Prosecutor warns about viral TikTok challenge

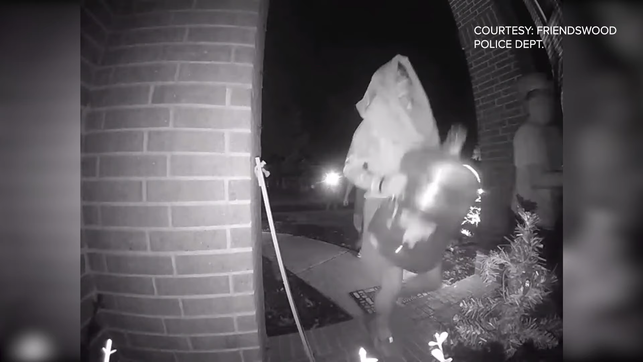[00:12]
This is from Houston and this is teens doing the challenge. They run up in the middle of the night, slam and bang on someone's door until they come out and then the teens run away. Johnson County had its first case about a week ago and the prosecutor
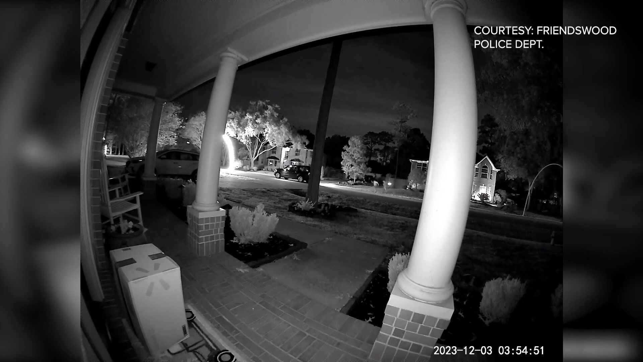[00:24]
said today a homeowner might think it's a home invasion and shoot the teens or fear could trigger a medical emergency.